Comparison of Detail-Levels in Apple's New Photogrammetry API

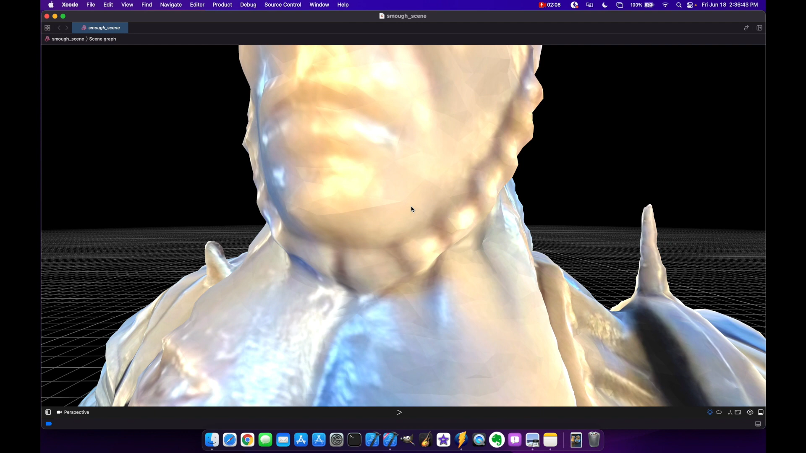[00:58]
But if you zoom in more, you'll notice that there's geometric shaping here going on with the texture in the front.
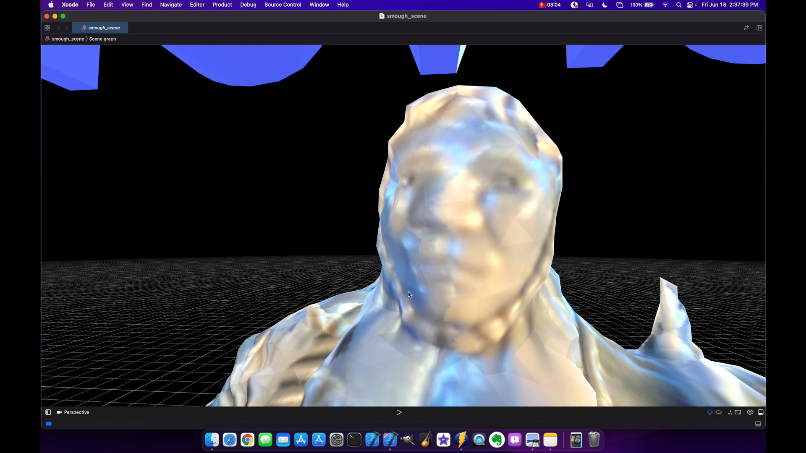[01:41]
A lot of geometric shaping going on here. Texture is not great. And also the detail level, of course, is not great. We get some jagged edges as well in the shoulder.
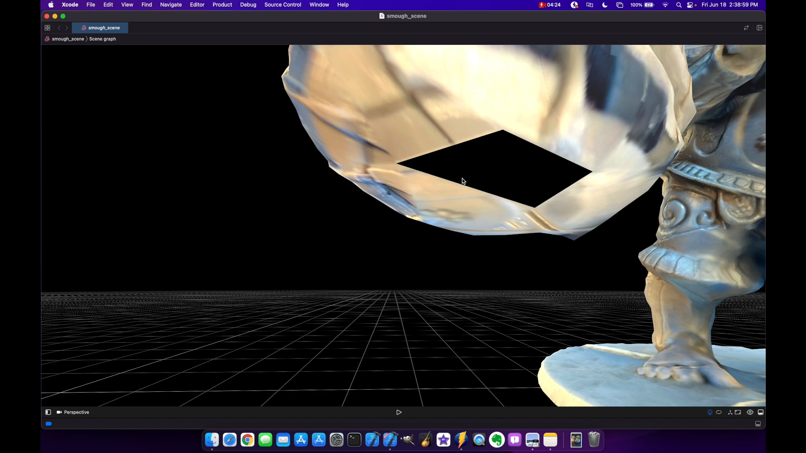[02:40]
So if I scroll over, change the pan, you can see that there's just an empty spot there.
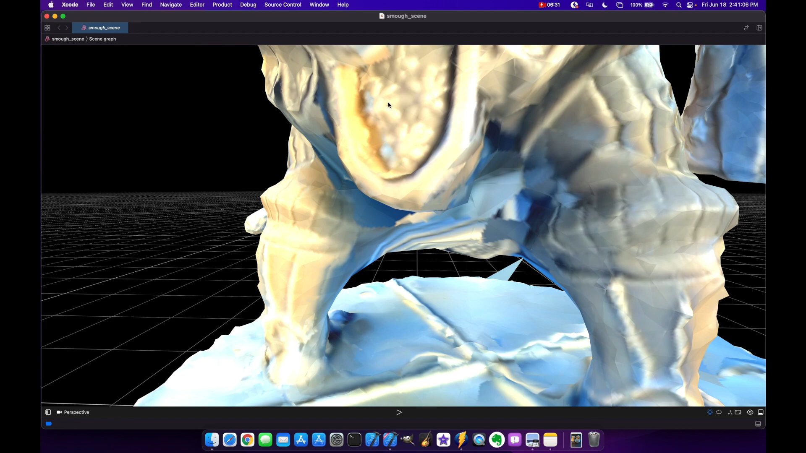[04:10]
And lastly, let's look at RAW. Decent overall.